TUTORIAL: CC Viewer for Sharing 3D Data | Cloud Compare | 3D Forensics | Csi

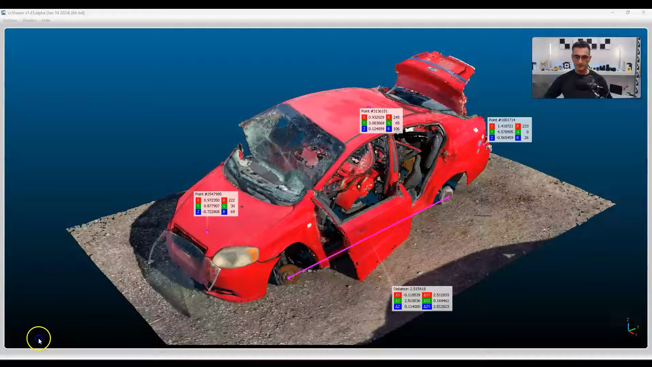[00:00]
Hey everybody it's Eugene. Today what I'm going to be doing is talking to you about the Cloud Compare Viewer.
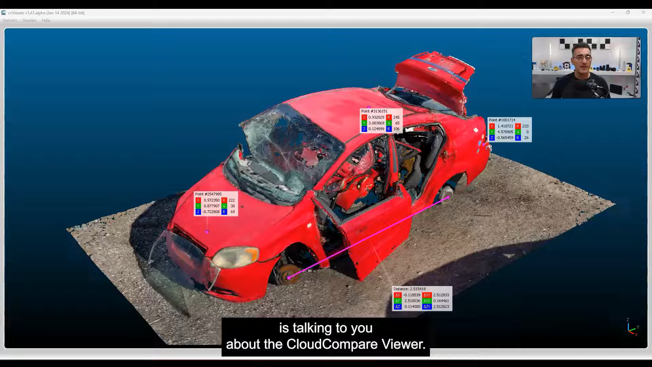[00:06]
Now many of you are familiar with Cloud Compare but you may not know about the CC
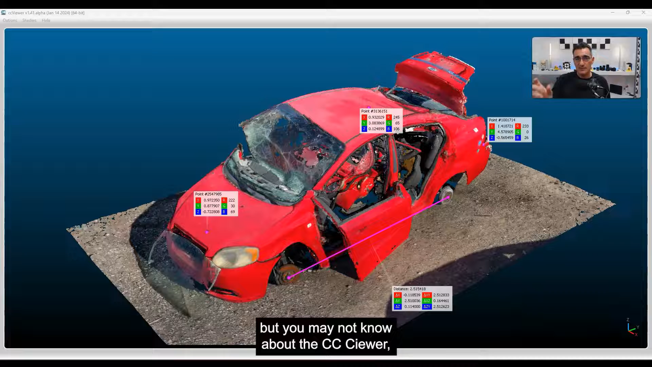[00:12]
Viewer and it's sort of tucked in there quietly and a lot of people don't know about it. But what's great about this little Viewer is that it solves
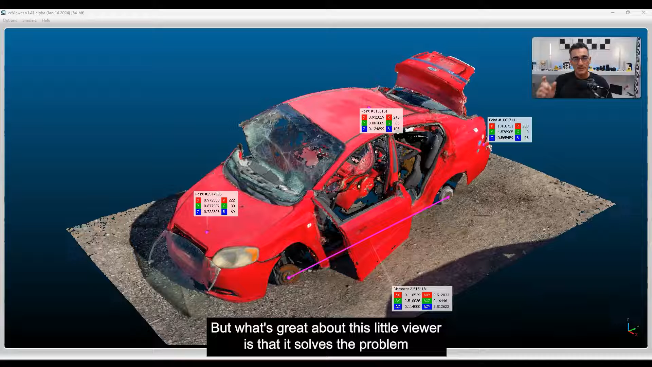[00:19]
the problem regarding sharing data between people and maybe the person you're sending it to isn't technical or doesn't have the same software that you have and so it's a very simple way to share data.
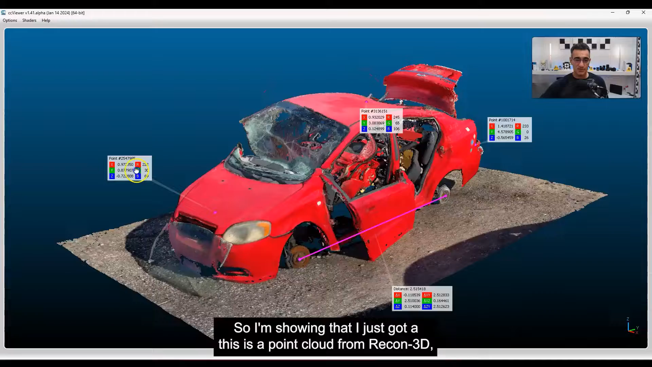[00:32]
And it's right here on my screen so I'm showing you I just got a this is a point cloud from Recon 3D something I've scanned and you can see I can just bring it into
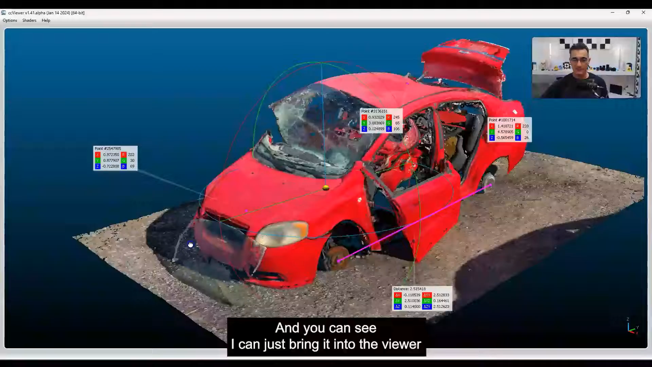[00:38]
the Viewer and just simple tools you know moving it around and that sort of thing.
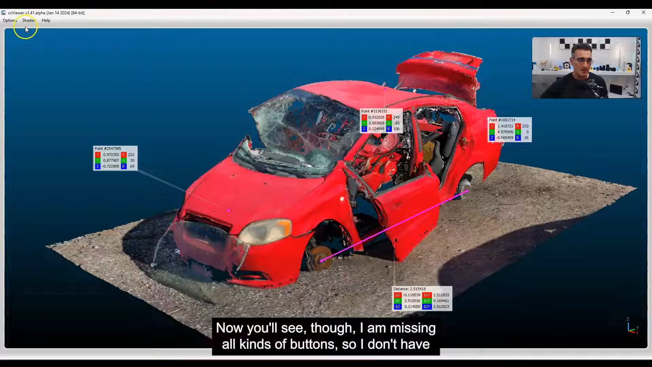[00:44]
Now you'll see though I am missing all kinds of buttons so I don't have all the complicated buttons and the whole interface of Cloud Compare.
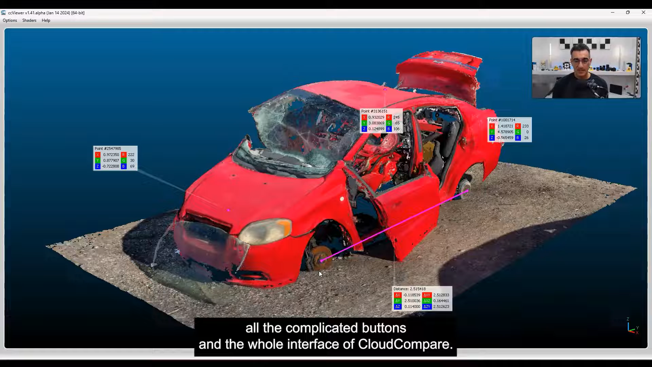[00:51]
And the great thing is this is something that you can share on a USB key. So you can hand it to somebody and they can run it directly from there. So let's get started.
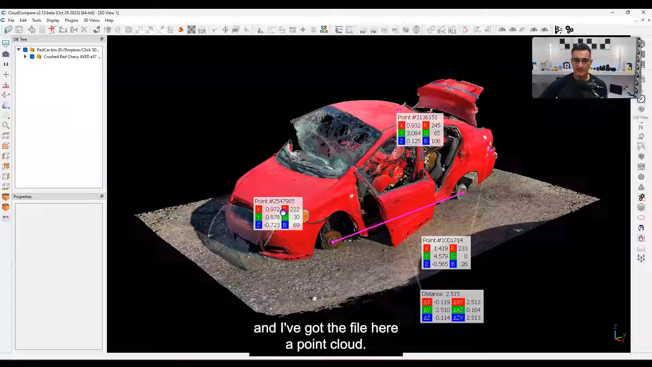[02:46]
Okay so I've got Cloud Compare open and I've got the file here at Point Cloud. So this was scanned with Recon 3D. It's a point cloud.
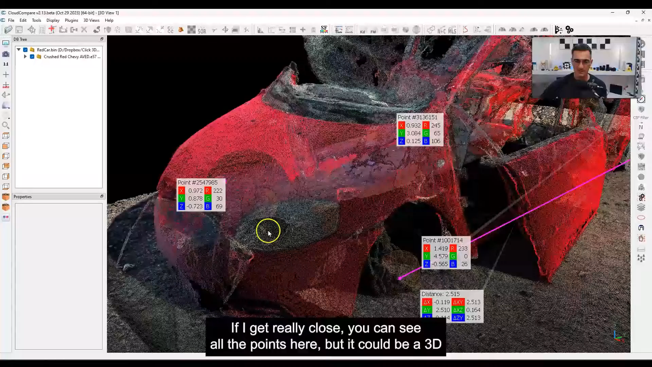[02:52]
If I get really close you can see all the points here. But it could be a 3D model from photogrammetry. It could be whatever it is that you want.
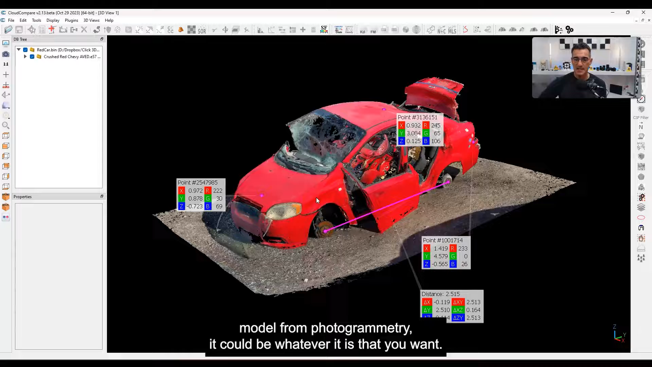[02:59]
And I've just done some really simple things here. I've got some point labels that I've placed here. And I've also created a just a measurement here using the distance. And that's enough for me. Okay so you can throw other things in here whatever it is that you want.
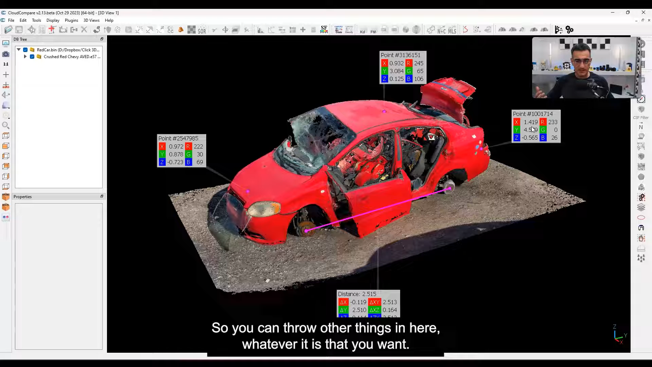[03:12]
But the key here is when you save it. Okay so if you go over here. I have an old habit that I just hit ctrl a and I highlight everything. It's not absolutely necessary but you have to make sure that everything is selected here at least at the high level.
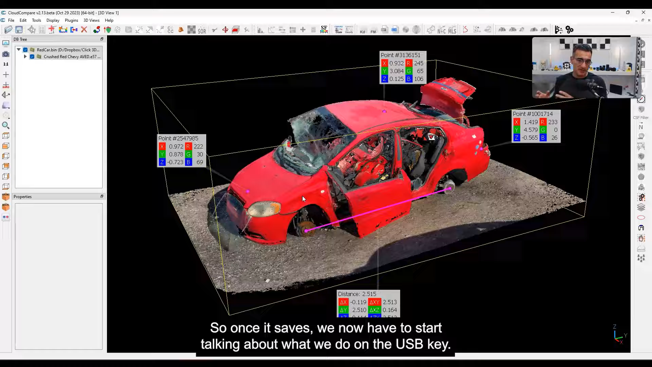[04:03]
Okay so once it's saved we now have to start talking about what we do on the USB key. So basically just the USB here. I'm going to put it on there. And then when I plug it into my computer there's going to be a batch file. We're going to double click on the batch file. And the batch file will just make it run. And let me see if I've got something up here already. Yeah here we go. So I've got something here.
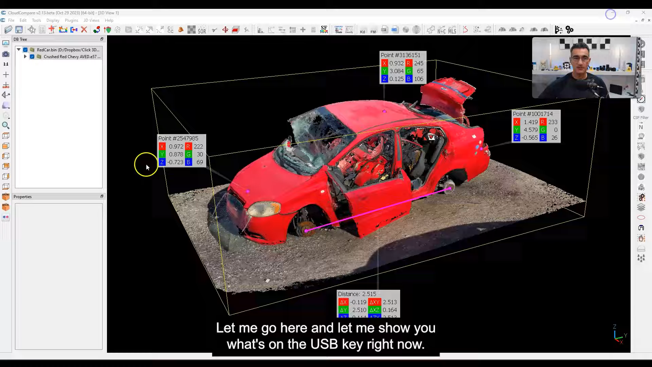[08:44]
So from there let me put this down let me go here and let me show you what's on the USB key right now. So there you go.
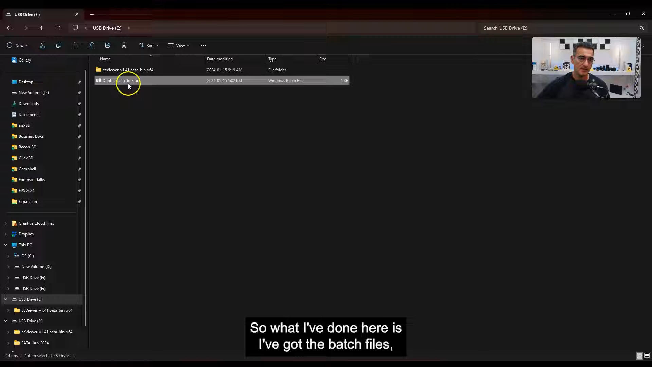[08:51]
So what I've done here is I've got the batch file so if I double click this you'll see that it launches okay just like that that's
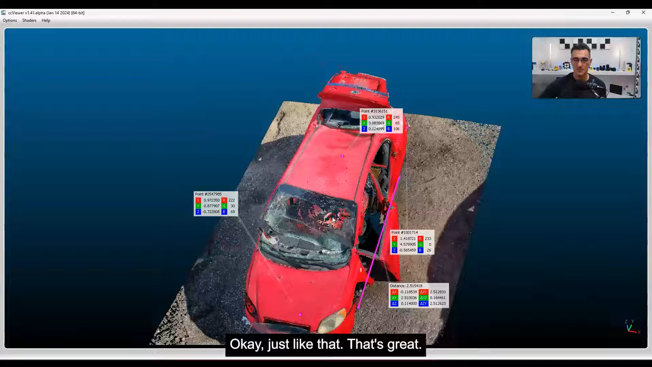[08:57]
great but it's going to be looking for oops sorry it's going to be looking for the red car bin file and I've placed it in the same directory as the the cloud compare viewer.